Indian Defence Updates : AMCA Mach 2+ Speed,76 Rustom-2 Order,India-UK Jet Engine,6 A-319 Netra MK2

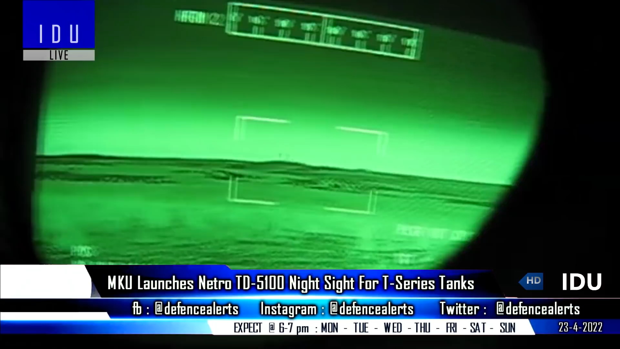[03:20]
Private sector firm MKU Limited has announced that it has collaborated with the DRDO
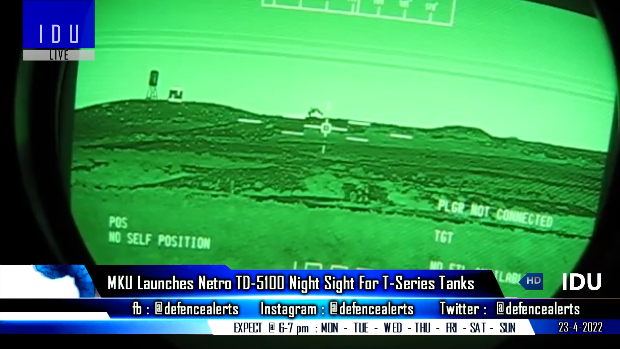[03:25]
to launch the Netro TD 5100 driver night sights for T-series tanks of the Indian Army.